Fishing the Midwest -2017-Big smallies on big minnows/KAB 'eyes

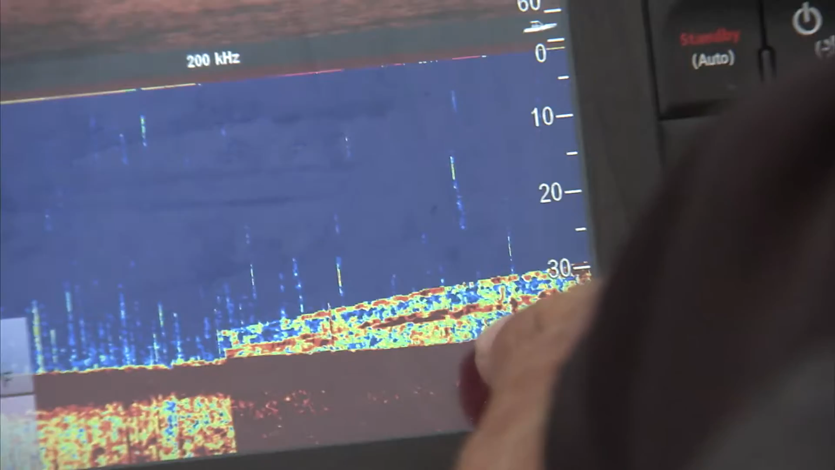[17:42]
The fish were deep, 27 to 35 feet, quarter-ounce fireball jigs chipped with larger minnows, about four inchers,
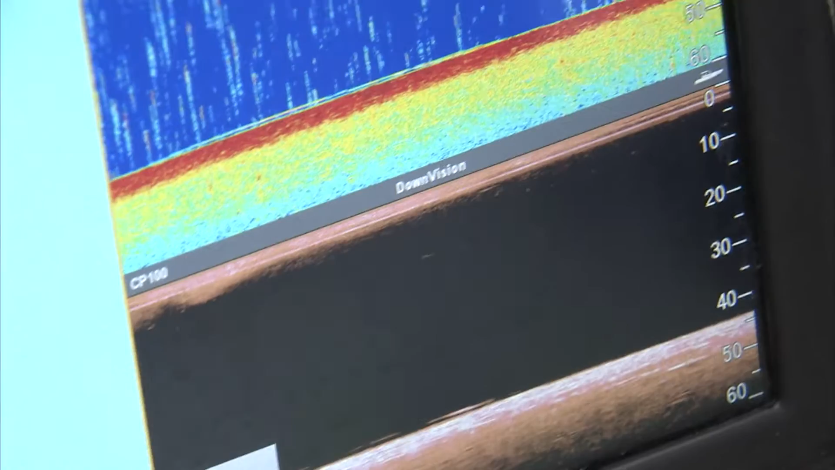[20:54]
Those Raymarine units do such a good job of showing the underwater world and the fish, and Raymarine makes a unit to fit anyone's needs. Feels like a nice fish. Look at the northern pike. Big one on the pike. Yep. I kind of thought it was. Nothing wrong with that. A little run.